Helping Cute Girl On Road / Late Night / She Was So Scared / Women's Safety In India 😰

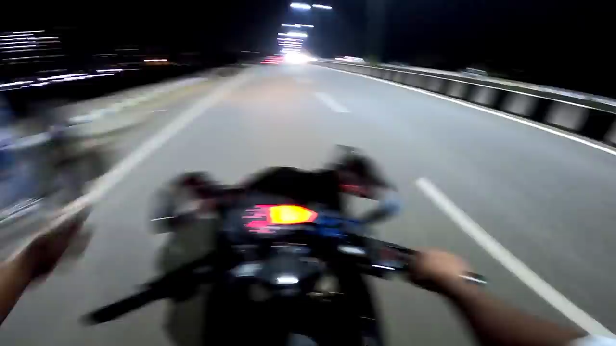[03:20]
बहुत जाने से घूमने के लिए अब देख सकते दोनों साइड पर क्योंकि यह जगा है ना काफी
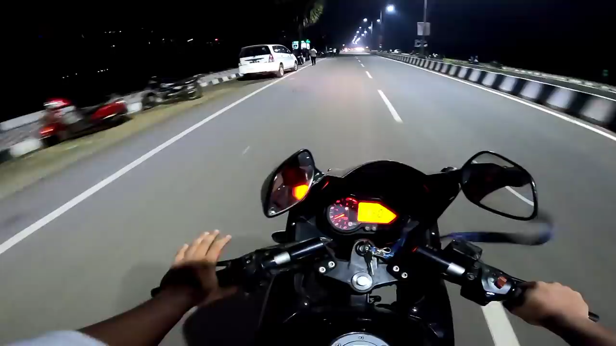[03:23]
सही है शाम को टाइम स्पेंड करने के लिए तो बहुत सरे कपल्स आते यहां पर फैमिली आते हैं और फ्रेंड्स भी आते चील आउट करने के लिए ओ भाई यह
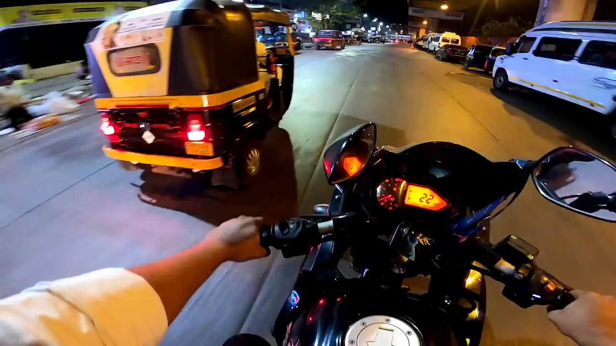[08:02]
कि आल्राइट सो भाई हम लोग पहुच चुके स्टेशन पर तो अभी इनको छोड़ देते आप है और पटक से घर पर निकलते क्योंकि अल्रेडी बहुत लेट हुच चुका है भाई मैं को कि अब के भाई